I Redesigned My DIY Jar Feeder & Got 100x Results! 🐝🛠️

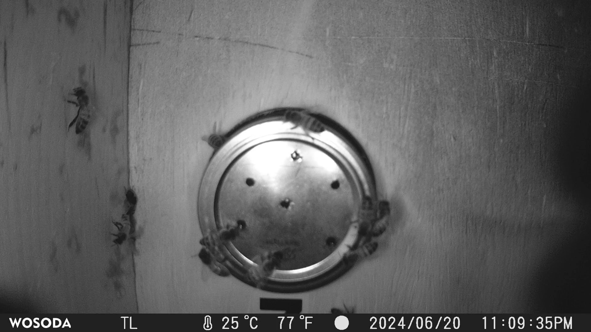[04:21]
Why is it that the bees are going around the sides and not going into the middle hole? I would have expected that the bees would uniformly feed off of the feeders the way that they do with this. So as a bit of a jerk to the bees, I ended up creating a prototype where it only had one hole.
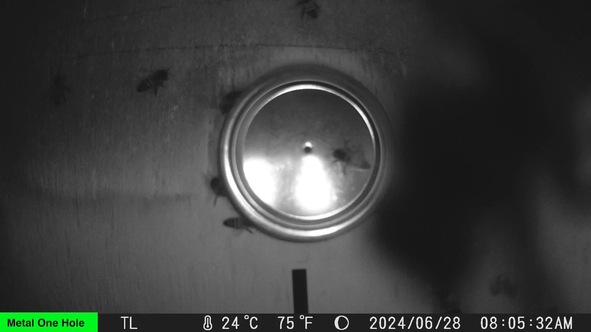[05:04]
But you can see that the bees are very hesitant to walk out on these materials.
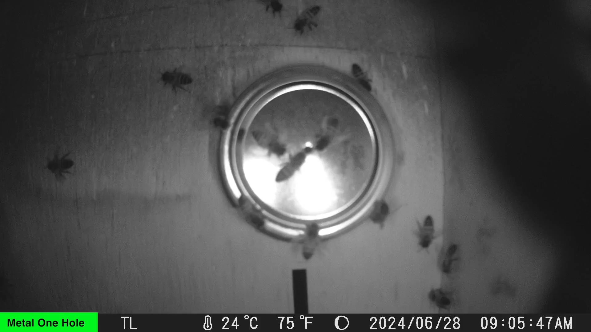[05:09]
And when they do, they fall very easily off of them. I guess it's not a big stretch to say that the bee claw is
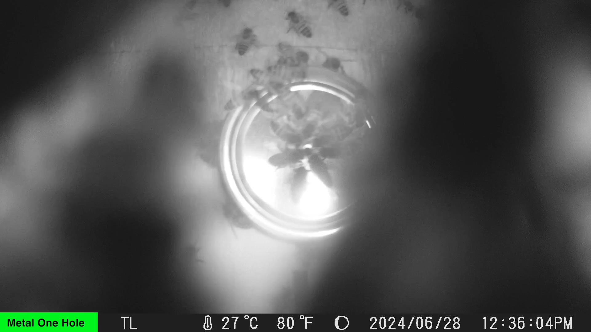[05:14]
actually designed to be able to hold on to things like wood, but probably not so much onto things like metal,
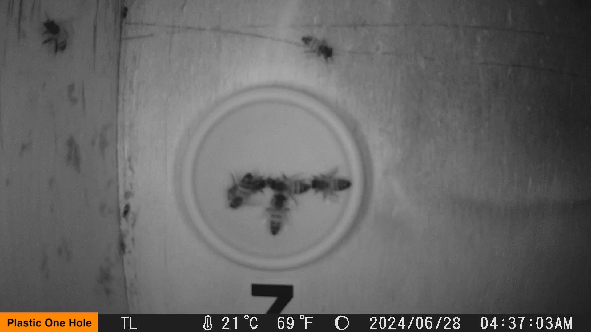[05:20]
especially in an inverted space where they're upside down.
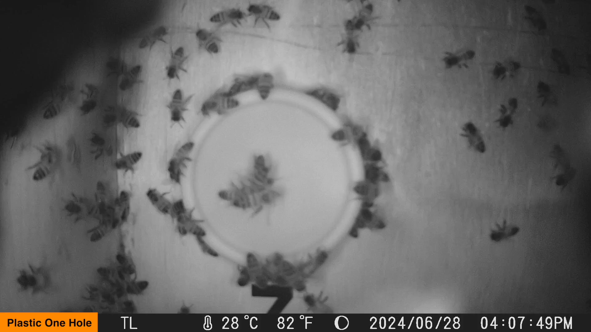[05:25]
They're especially bad on silicon, but definitely the metal and the plastic were a surprise to me.
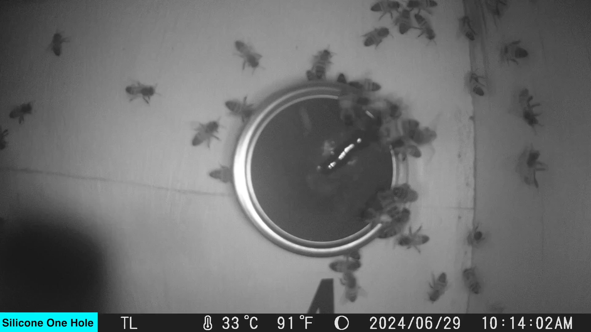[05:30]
I watched the old videos with a new perspective, and I started to realize that the rare bee that would actually go to the center hole,
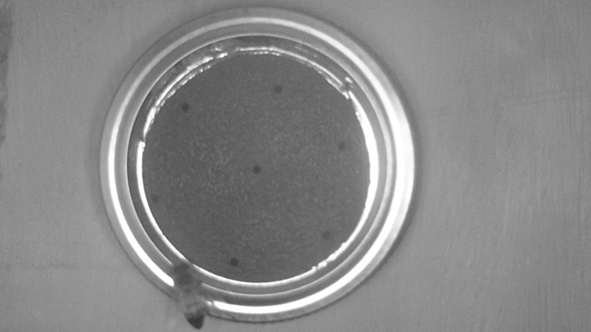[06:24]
The ones that really shined were the Velcro. It gave the bees a great traction and didn't leak as much as the others.
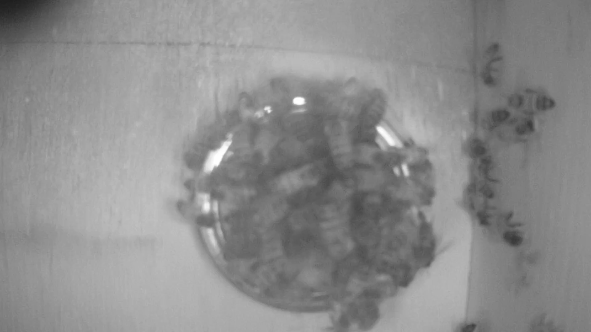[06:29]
After having good success with the Velcro, I thought to myself,
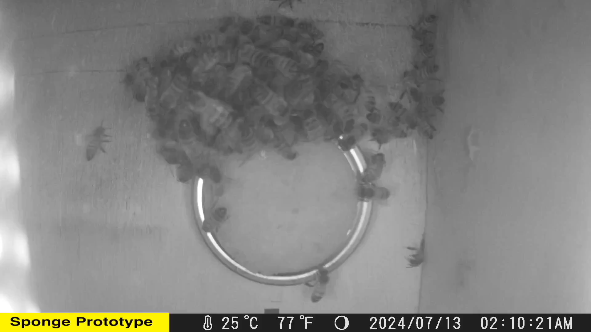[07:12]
and it doesn't drip when you turn it over also, which is really nice, but the bees feed from it vigorously. This is sped up about 20 times its normal speed. I may even speed it up a little faster just to get the point across quickly, but you can see how interested that the bees are in it and how much they work it. This one, they took 32 ounces from within just a day or two.
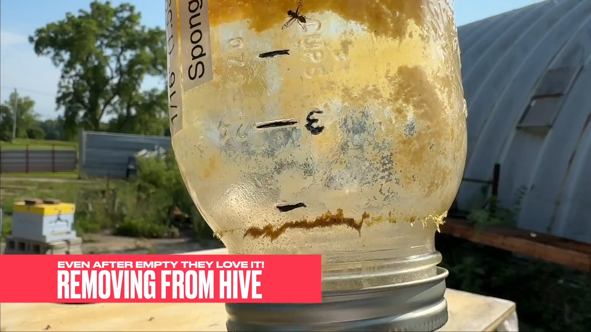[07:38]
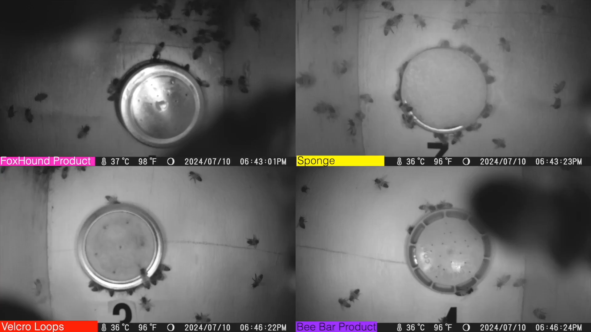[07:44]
And if you're curious how this stacks up against other feeders, here's an example where I'm showing the normal commercial feeders as a control versus the Velcro and then also the sponge itself. All of these feeders are in real time, and I think you can see the preference that the bees have. The other thing that surprised me was not only did the bees work on it vigorously, but they worked on it throughout the night. Around 7 p.m. as the sun went down and the foragers would come back from the field, you'd see a lot more bees feeding from all of these feeders. I'll do an entire video on this.
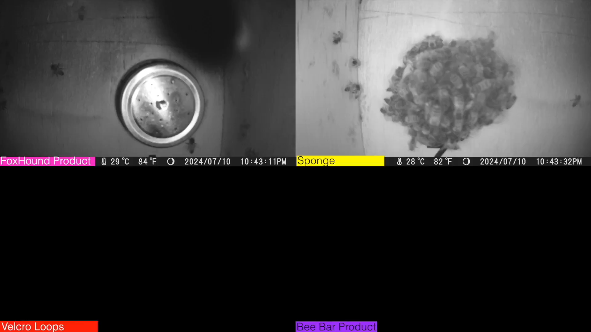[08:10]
It's really fascinating to watch the ebbs and flows. One of the things to note on the video too is when the bees are obscuring the camera,
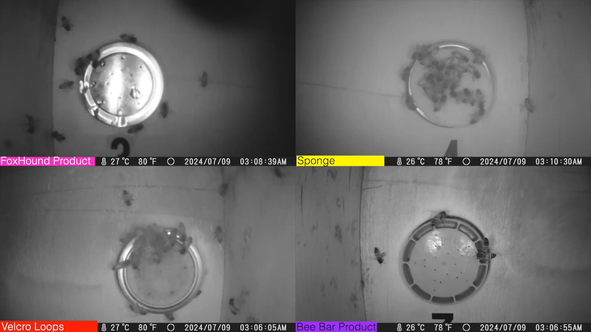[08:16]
that's because there's so much drippage on the camera that the bees are actually feeding mostly off the bottom.
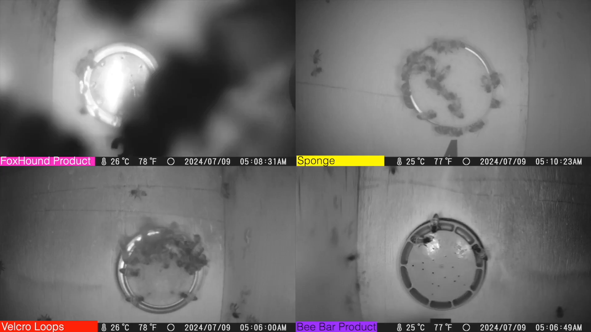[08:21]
And you see that quite a bit with some of these commercial ones.
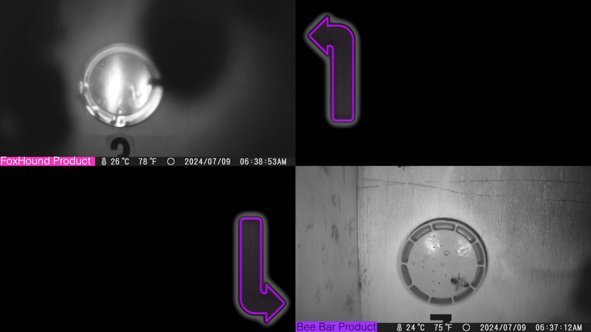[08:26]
They end up feeding probably as much, if not more, off of the bottom because of the dripping than they do off of the feeder itself.
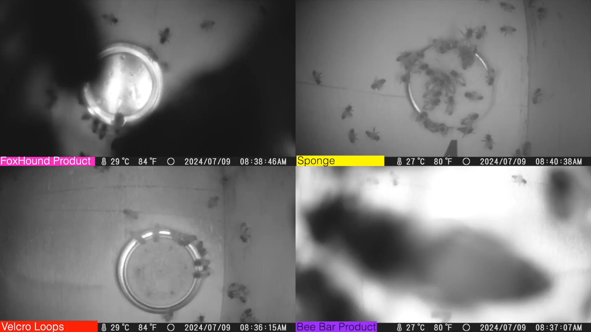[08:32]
Here you can actually see multiple bees drowning on the camera lens.